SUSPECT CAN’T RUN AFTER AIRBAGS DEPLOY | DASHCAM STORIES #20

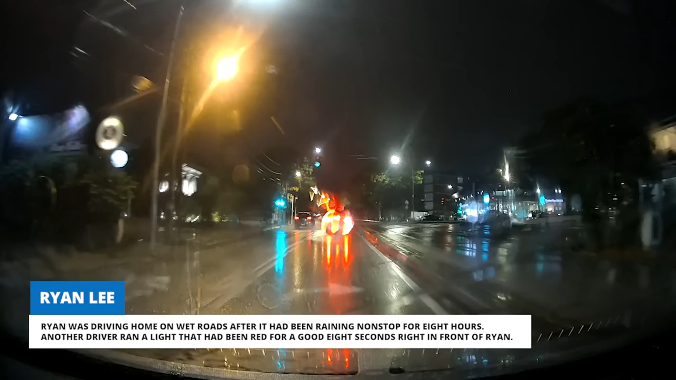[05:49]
Another driver ran a light that had been red for a good eight seconds right in front of Ryan.
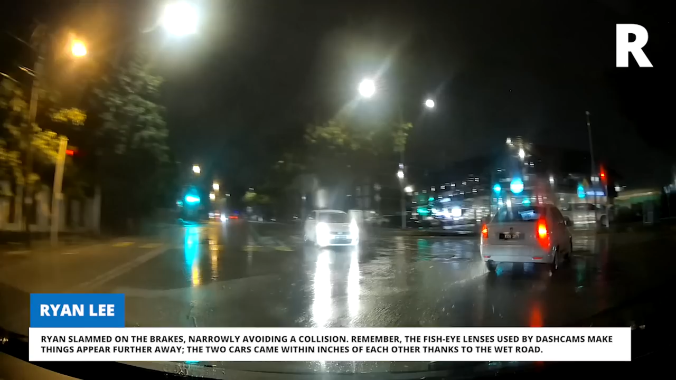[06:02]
Ryan slammed on the brakes, narrowly avoiding a collision.
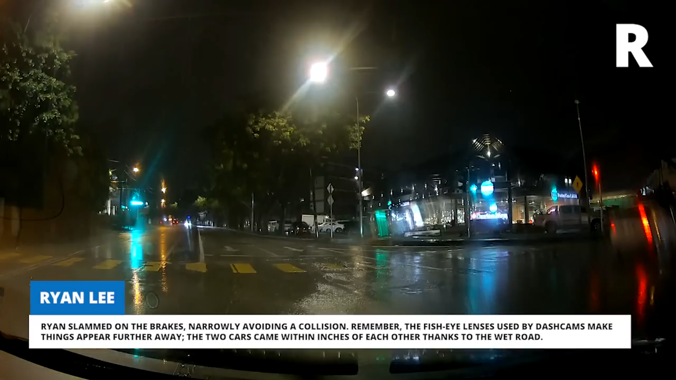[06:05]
Remember, the fisheye lenses used by dash cams make things appear further away. The two cars came within inches of each other thanks to the wet road.
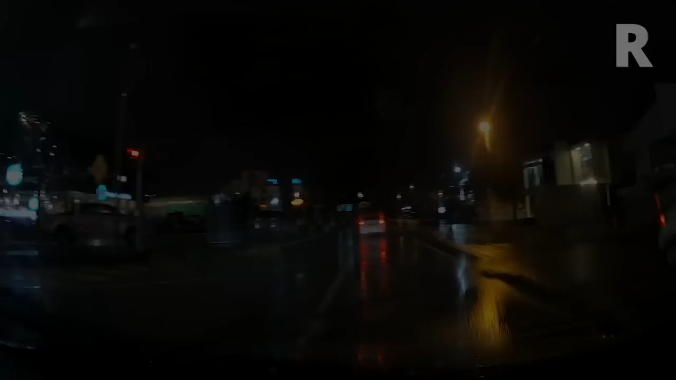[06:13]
Honey was driving down a Texas highway when an 18-year-old driving with no headlights on, cut across three lanes and ran into her GMC pickup truck.
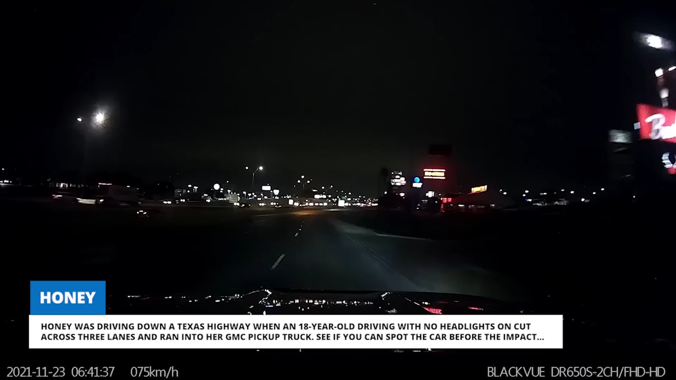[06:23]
See if you can spot the car before the impact.